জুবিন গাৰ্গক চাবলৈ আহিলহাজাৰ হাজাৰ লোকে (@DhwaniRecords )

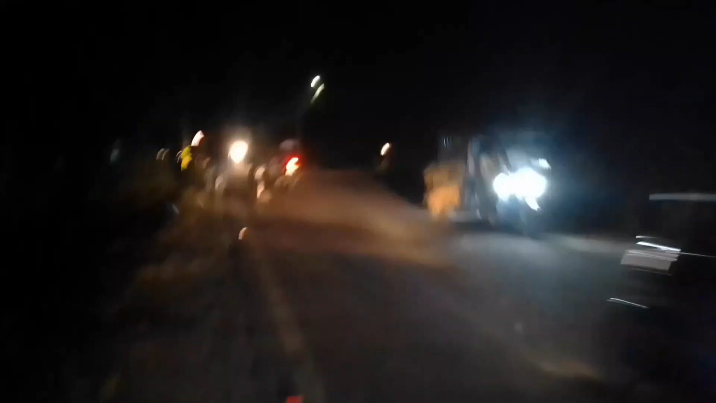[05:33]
গাইজ আজি মন কৰক গাড়ী চাড়ী কিমান বাঢ়ো জুবিন দাক চাওয়ার কারণে, ও আজি গাড়ি সারি ইমান বাসি তার মানে কি কব,
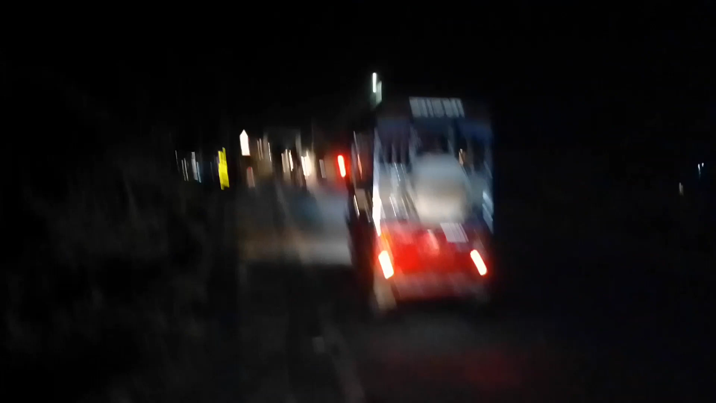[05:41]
রাস্তা দিয়েও যাওয়া পারে না, হয়তো জানে গাড়ি মারি গেছে।